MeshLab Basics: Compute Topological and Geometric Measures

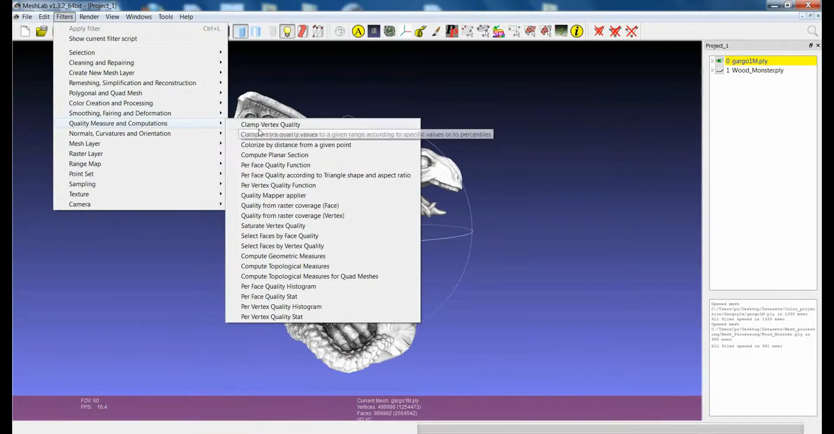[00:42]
Both of the filters are in the context of the submenu Quality Measures and Computations and they are called Compute Geometric and Compute Topological Measures. The Compute Topological Measure essentially gives you some information about the topology of the 3D model,
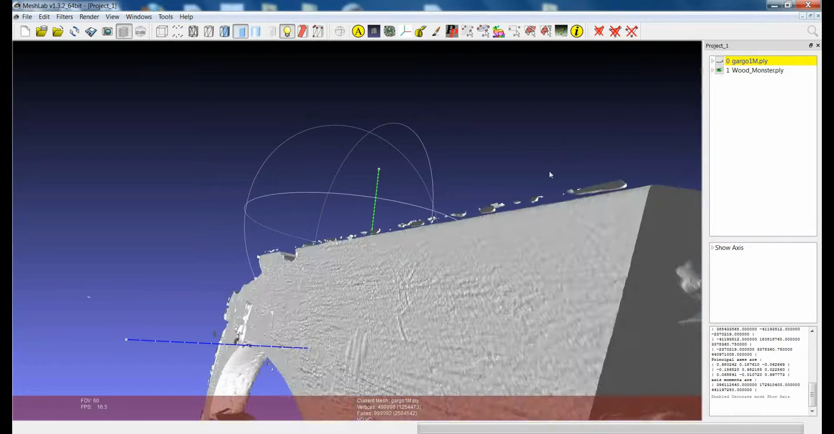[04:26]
I'm just switching to another model. This one is not as clean as the one before.
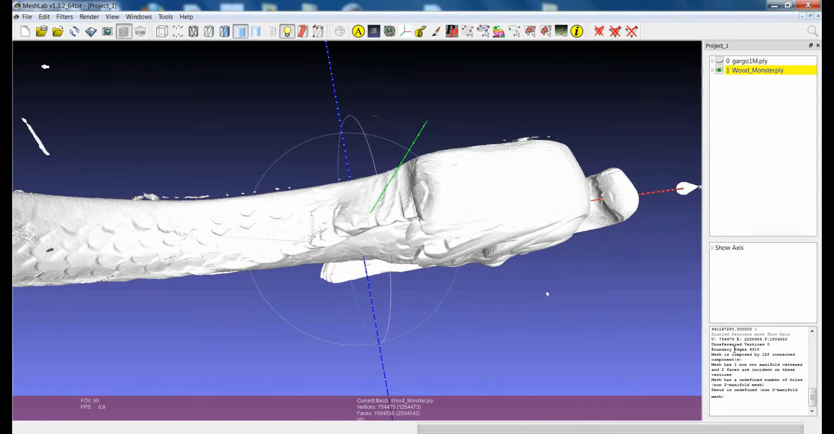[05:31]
And when you're dealing with a model which is not too manifold, you unfortunately cannot calculate some of the things like the genus or the number of holes. So, for example, in this case,
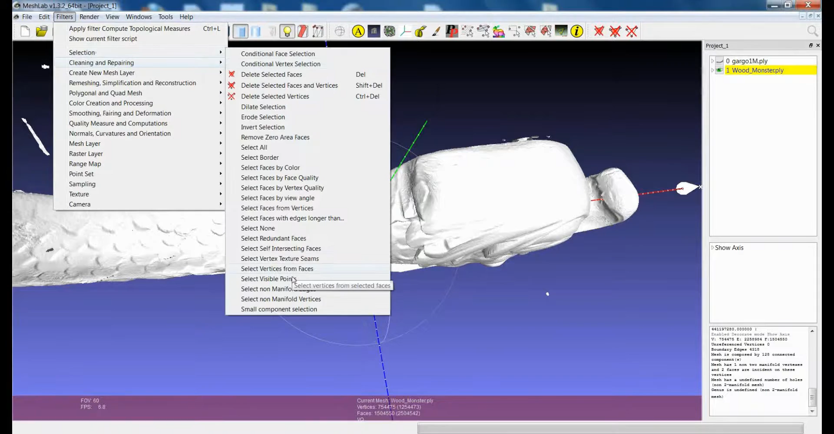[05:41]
I know there is one single non-manifold vertex. I select it. I remove
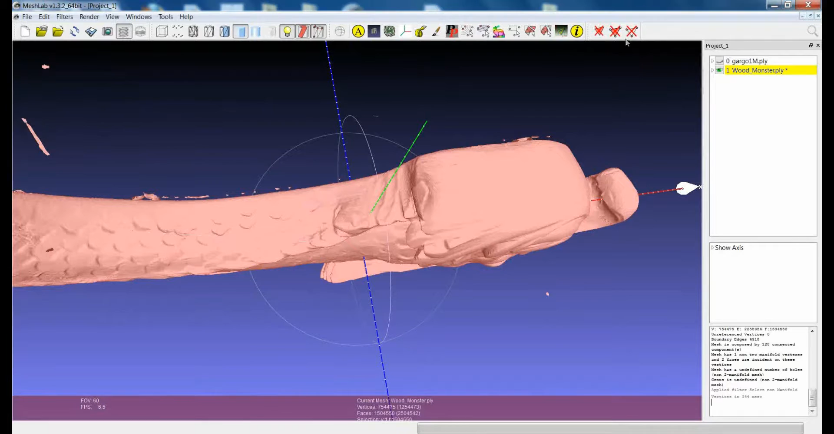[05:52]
it. And now if I launch again the topological measures,
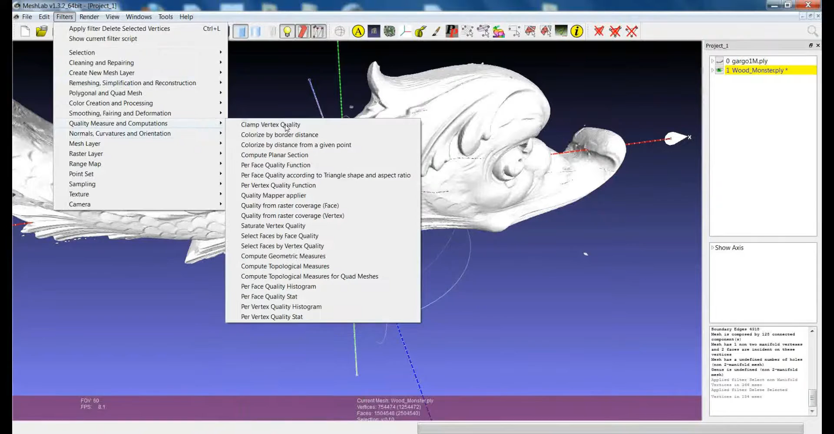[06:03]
I should be able at least to calculate part of the things that I wasn't able to calculate before.